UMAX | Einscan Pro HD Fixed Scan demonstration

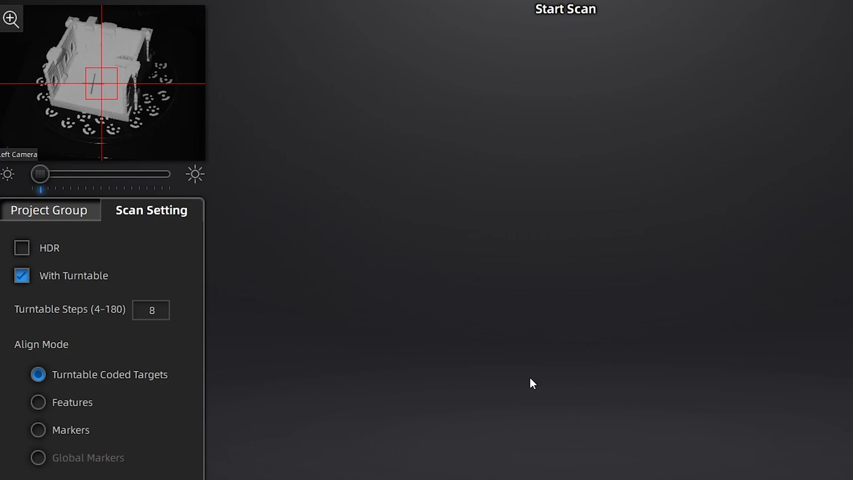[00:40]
We have turntable steps, alignment mode, HDR, and whether or not you're using a turntable. We'll start scanning an object on the turntable. We'll select 8 for this one, and we'll just let it do all the hard work.
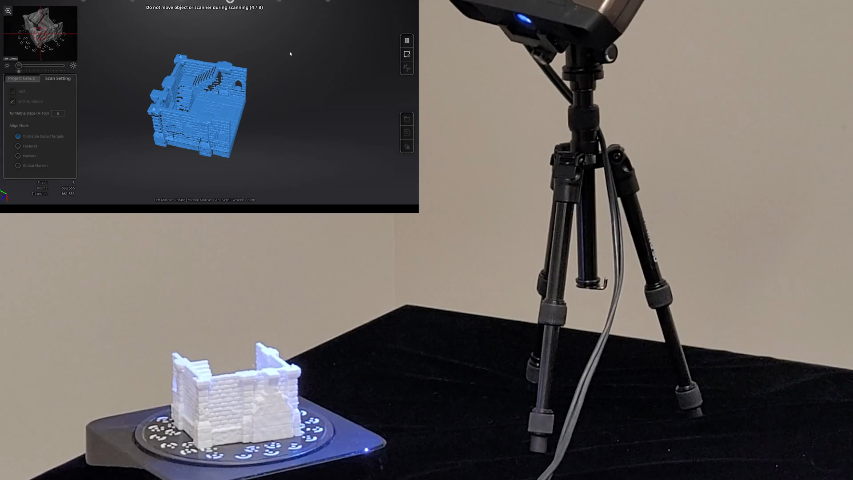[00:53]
We'll probably want to move the object on its side to get another angle, and then do another scan.
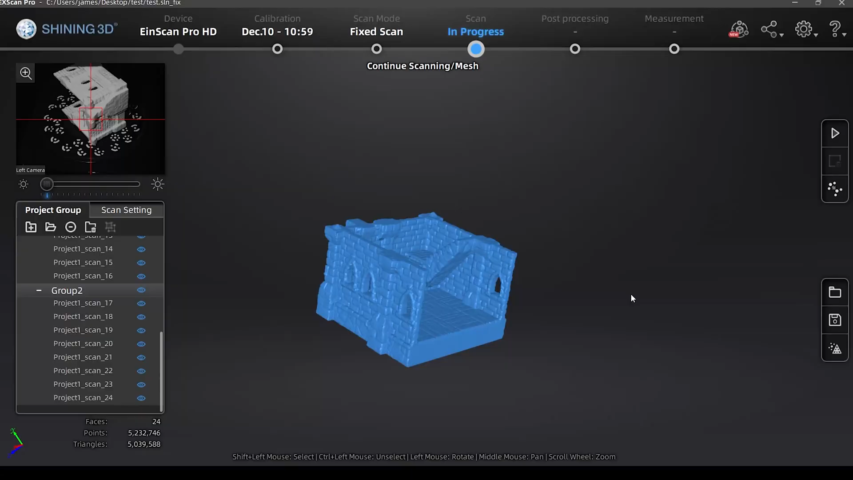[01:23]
go ahead and generate point clouds and mesh,